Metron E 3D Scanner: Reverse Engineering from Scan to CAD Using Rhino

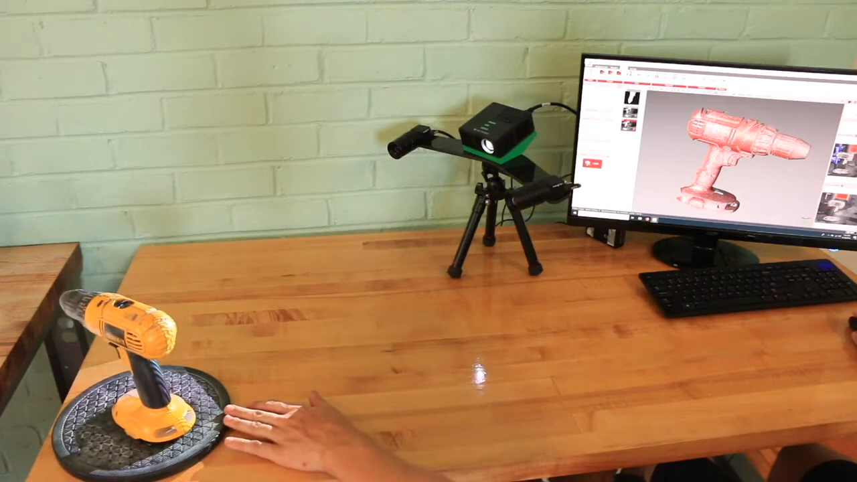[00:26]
and as you can see when we press in these images automatically align directly to the model it's one screen so we're just using a lazy susan to rotate the part around and get the information that we need for reverse engineering so today we're actually looking at just
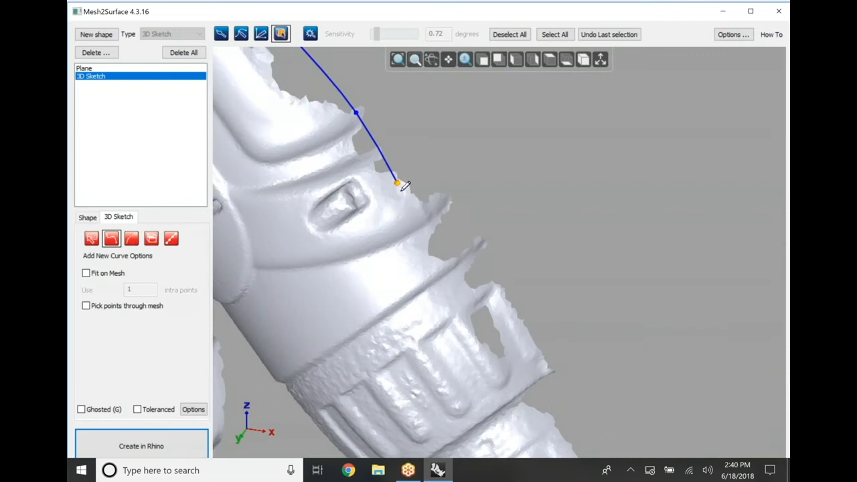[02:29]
but as you'll see here it's just a very short 30 second clip.
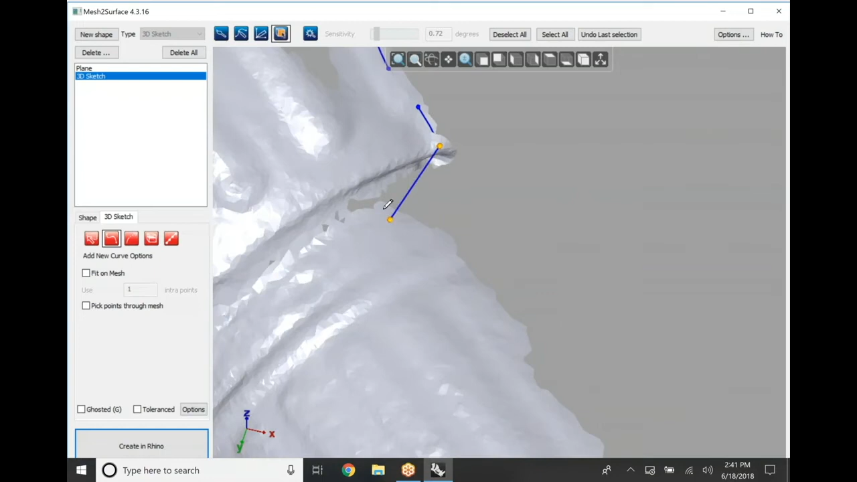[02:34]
So we're simply just working around the outside shape of our part.